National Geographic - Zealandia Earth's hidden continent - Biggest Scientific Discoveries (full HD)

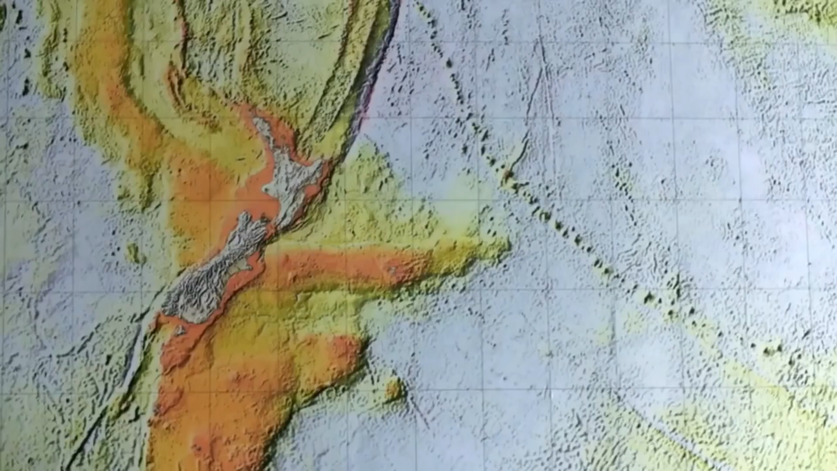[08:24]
measurements translated into bathymetric or elevation maps of the sea floor
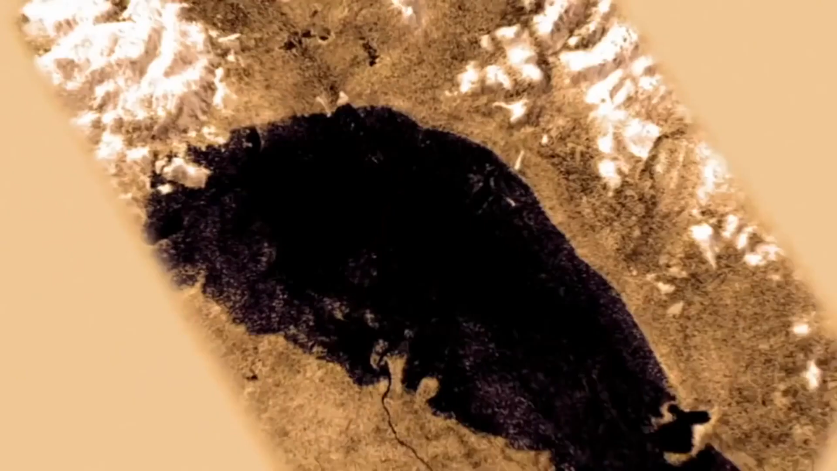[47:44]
Then Cassini went into orbit around Titan and revealed with its radar system that there indeed are lakes of liquid natural gas and other molecules on the surface of Titan They evaporate just like here on